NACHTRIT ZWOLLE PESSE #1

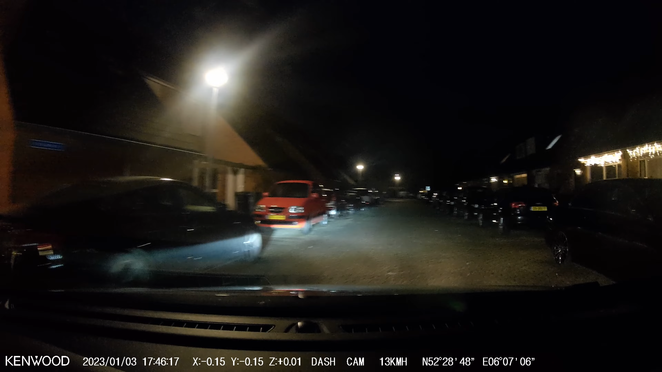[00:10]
Sta je dan lekker tegen de schudding aan te kijken? Buu! Deskazolle hier, naam is Casper. Welkom bij deel 1 van Deskam by Night, het rondje Zwolle Pessen. U? Pessen? Ja, Pessen, ja. Wij laten hier trouwens zolle uit, ik heb even mijn zus zware nichtje opgehaald. En hier rijden wij richting de Stouder
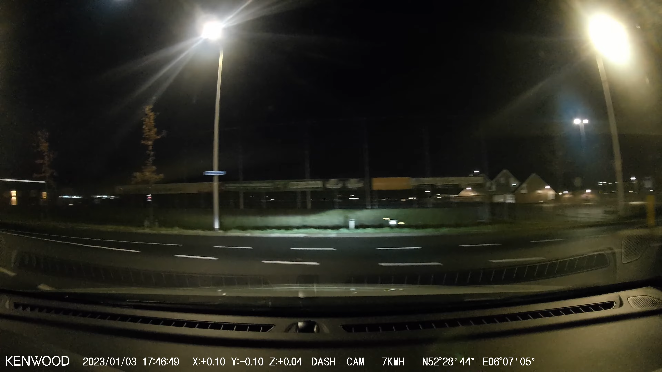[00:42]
A28 en dan ga ik jullie even alles uitleggen wat deze nieuwe Tour nou weer precies is. Mooi hè, die kerstverlichting nog steeds. Nou, het was zo namelijk, we hadden 3 januari 2023 een nieuwjaarsreceptie bij mijn on-in-pessen. Helefemilie kwam bijeen, lekker pannetje eten meegenomen en lekker eten met z'n allen, lekker wat drinken en adem de koffie ernaar en nou weer terug.
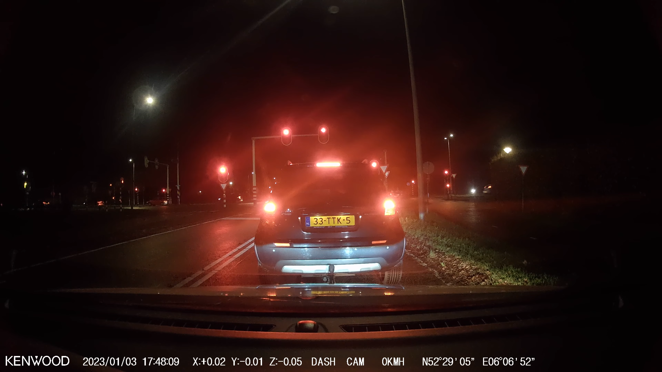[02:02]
Maar, ik, even kijken over, even kijken hoe die cam nou opfilmt in het donker. En ik ben er best wel positief blij van verrast. Ja, oké, het is natuurlijk donker, dus je ziet minder. Maar ik vind dat hij best wel leuke video's heeft gemaakt. Zo, bakverlichting. Goeiedag, lamp uit. Maar, wat ik al zei, ik vind dat hij best wel goede filmpjes gemaakt heeft. En goede video gemaakt heeft. Dus, vandaar deze nieuwe tour naar het mooie plaatsje Pessen.
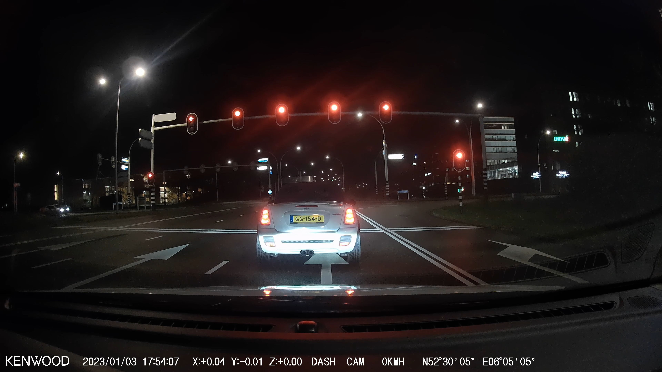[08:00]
Verder met het volgende deel. Lekker makkelijk. Voor het kijken van deze video. Nou staan we weer bij een stoplicht. Top. Deze richting daar ook nooit. Kijk daar aan de rechterkant. We vinden ze het pand van Univ. En links zie je al wat verlichting staan. Dat is van de Hogeschool Windersheim. Is dat niet het A-gebouw? Hoe is dat het A-gebouw volgens mij? Ik heb ook nog in mijn vroege jaar nog gewerkt in de catering. Bij Windersheim. Was het nog Jack & Judy's?